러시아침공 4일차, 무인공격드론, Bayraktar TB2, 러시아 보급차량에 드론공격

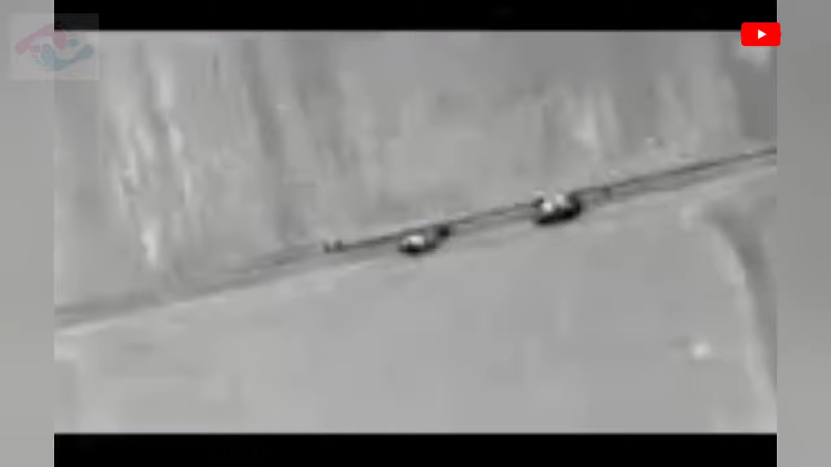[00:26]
러시아의 비교에서 제공권의 열쇠에도 불구하고 여러 교전지역과 주요
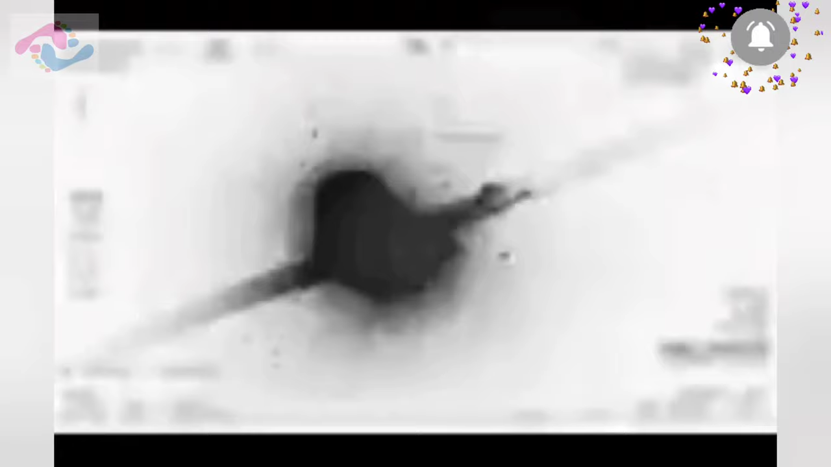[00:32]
거점도시로 이동 중인 러시아군의 전차와 보급차량들을 TV2 무인 드론이 효과적으로 공격하고 있습니다.
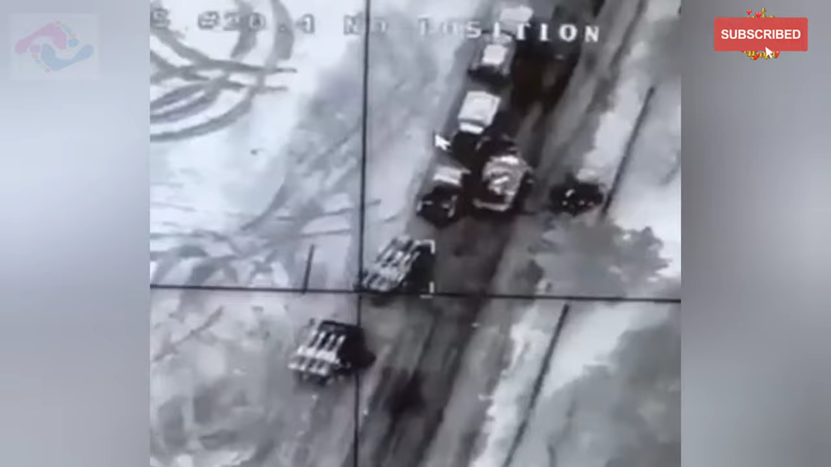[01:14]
바이락타르 TV2 무인공격 드론은 터키제 무인기로서 2014년 8월 초도 비행을 했고 2015년 12월 18일 첫 미사일 발사 테스트를 했습니다.
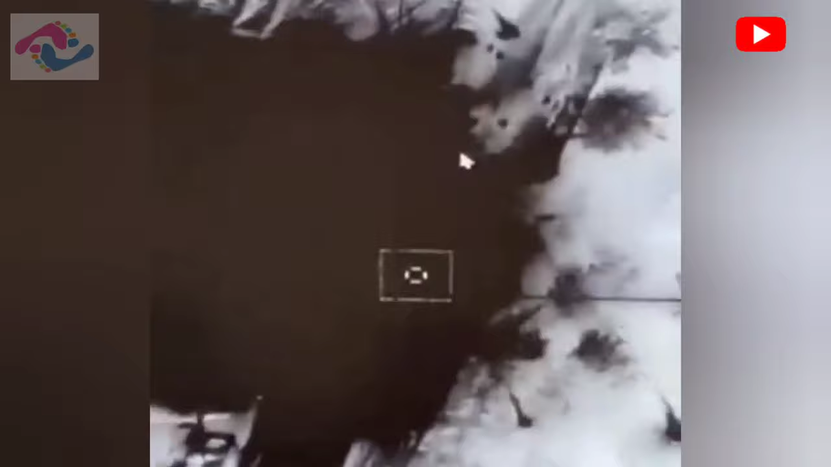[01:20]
대당 500만 달러,